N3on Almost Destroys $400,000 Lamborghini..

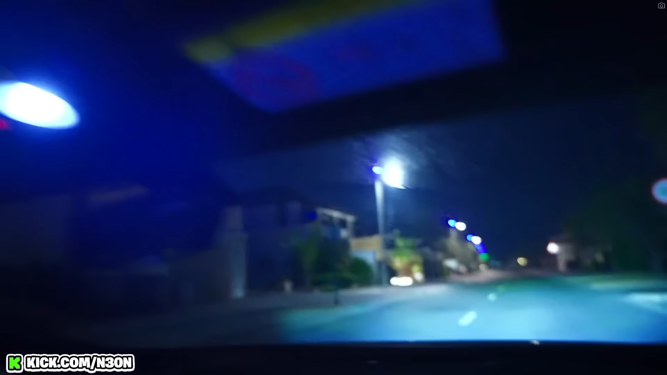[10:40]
Oh my god, speed bump. Hold on. Alright, we gotta go back and get our license and we gonna go.